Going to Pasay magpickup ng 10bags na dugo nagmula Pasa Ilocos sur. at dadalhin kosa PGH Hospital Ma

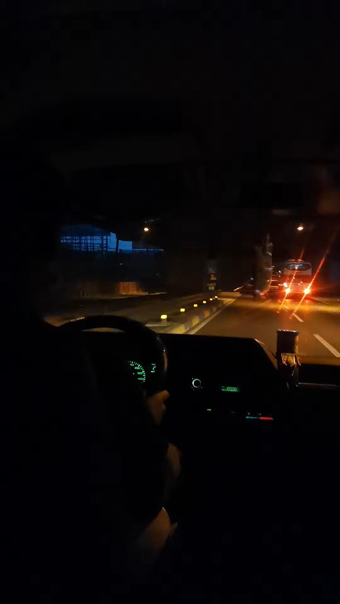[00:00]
Anong sinasakay niyan? Anong sinasakay niyan? Baka ano yung shuttle? Okay lang ba na mabagal ang takbo mo dito mahal?
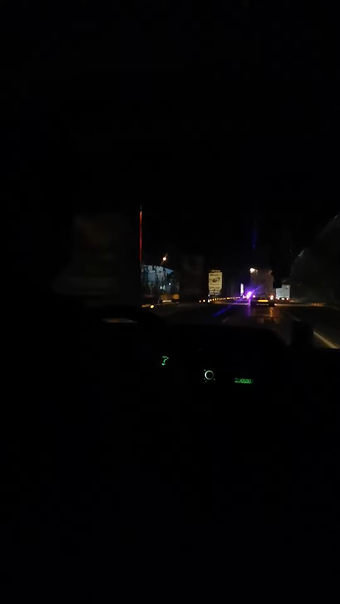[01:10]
Yun na may arrows baby Diretso lang to Pa C5 yung kabanol
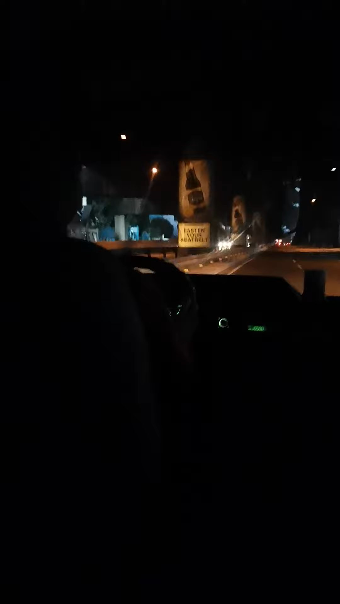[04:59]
left lane. May nagbibisikleta lang ba? Ingat ka mahal. May nagbibisikleta.